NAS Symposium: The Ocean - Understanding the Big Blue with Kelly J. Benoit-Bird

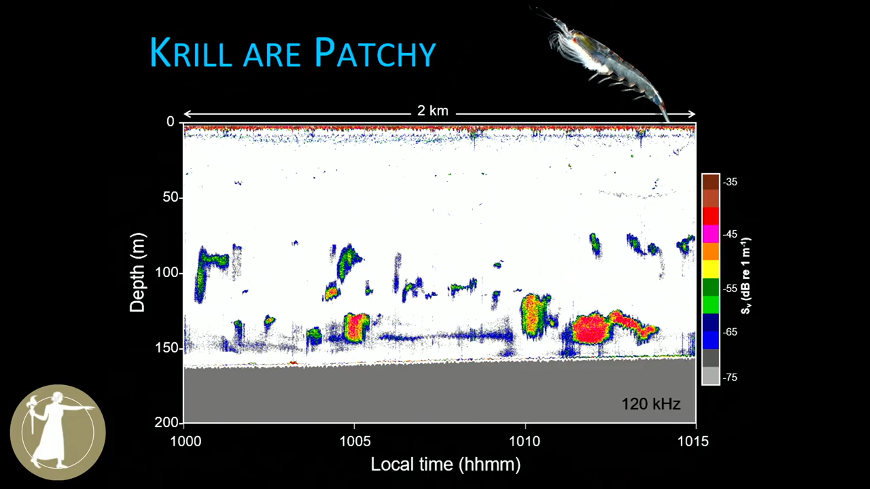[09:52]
But in this case, you can see how misleading that average concentration is because if you hit one of those white spots, you'd get absolutely no dinner. And if you were lucky enough to hit one of those red patches near the seafloor, you would be getting a marvelous banquet.